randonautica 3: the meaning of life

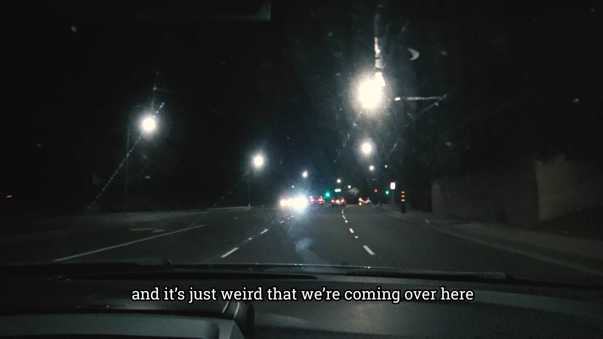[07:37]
And it's just weird that we're coming over here.
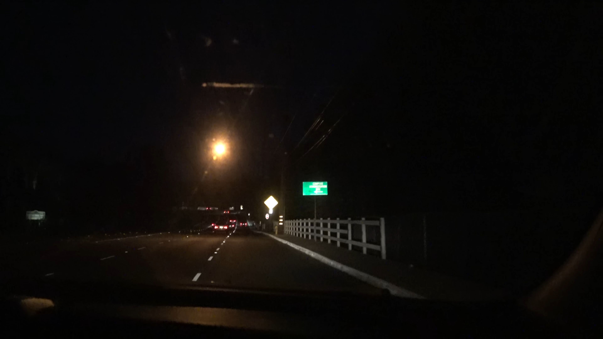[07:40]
Yeah. We're lost. This is where it took us last time. That does not look right. It's like, how did they even find that point? Merge to traffic left. This is exactly where it took us last time.
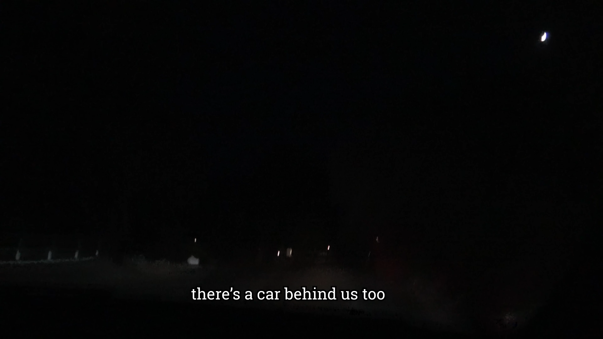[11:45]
There's a car behind us, too. No outlet means, like, no way to go out.
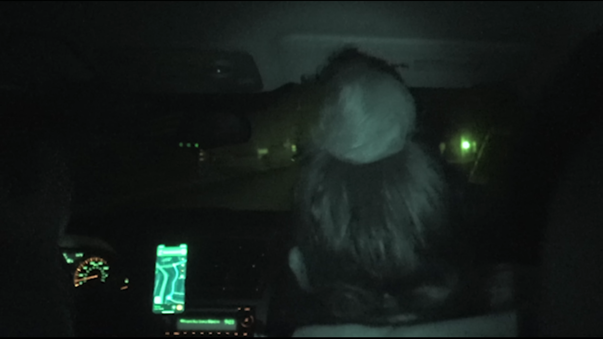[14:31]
So Gio stopped recording for 1 second when he was handing me the camera, but I turned it back on, you'll see right now. But Lupita had an interesting theory. She thinks her and I were the only ones who could see the owl because not even Gio saw it. And as hard as I watched the footage back, I could not find the owl anywhere. But it is very possible that it's hiding behind Lupita's big ass bun or just above the window out of sight. But I don't know, it's just weird. Wait, you're recording me? Dude, an owl just flew across. I saw that.